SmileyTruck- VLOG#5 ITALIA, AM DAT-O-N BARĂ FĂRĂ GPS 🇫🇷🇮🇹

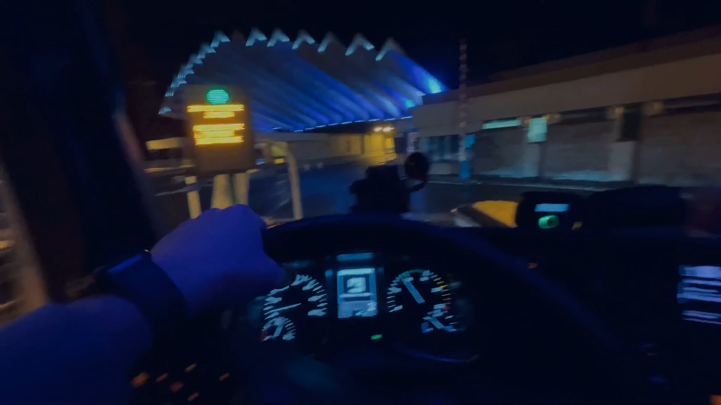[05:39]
Da, băieți, am plătit acum tunelul de Mont Blanc, tunelul care are, voilà, aici scrie cât are tunelul.
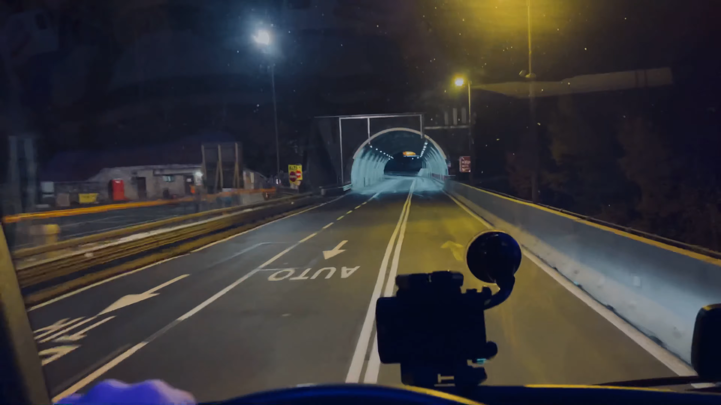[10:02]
Când am intrat era 0 grade, minus 1 grad, 0 grade și pe la jumătate tunel 25 de grade de plus, 25 de grade de plus, nu înțelegem și până și nu m-am uitat aici la bord și am văzut 25 de grade,
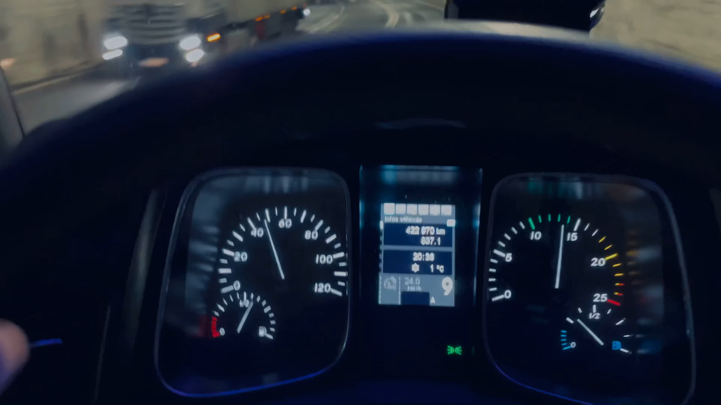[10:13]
mi-a părut cam temperatură și ceva, când deschid geamul tot aburește, tot din afară, tot s-au făcut albi toate geamurile.
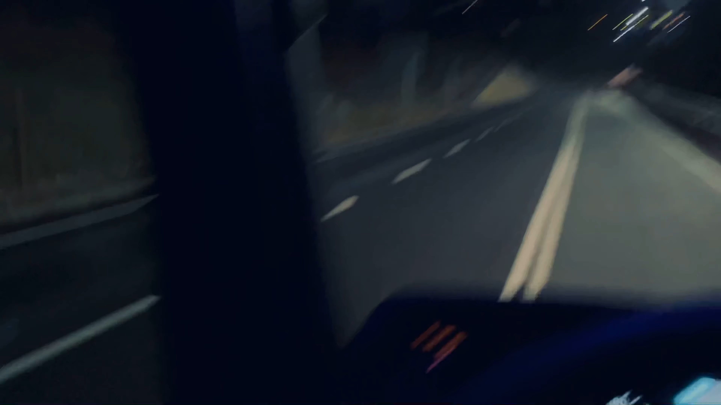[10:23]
Am deschis și am scos mâna și mă frige, serios.
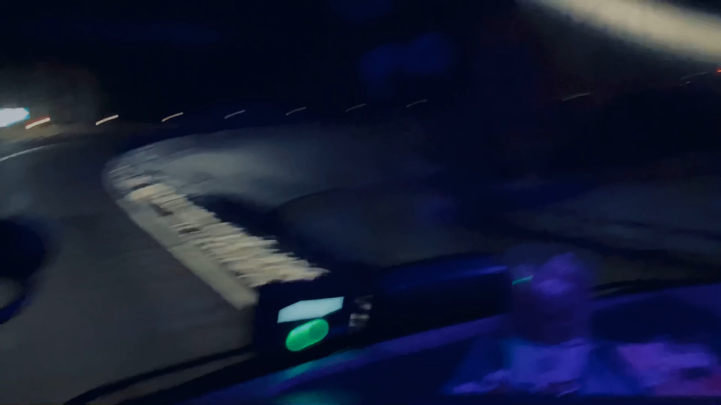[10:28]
Uitați-vă și omătul din Mont Blanc. V-am spus, m-am pornit din Paris, era soare.
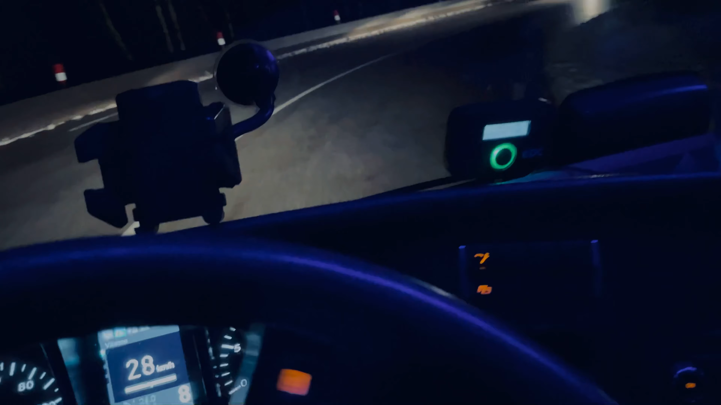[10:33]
Pe drum, tot drumul plouat. Și aici mai vedem și zăpada. din cotiturile astea trebuie să mergem încetul. Să mergem încetul. Câte grade sunt afară? Să vedem câte... Un grad. La Anisi erau 9 grade când m-am pornit azi. Hai că e bine. Începutul e bun, bre.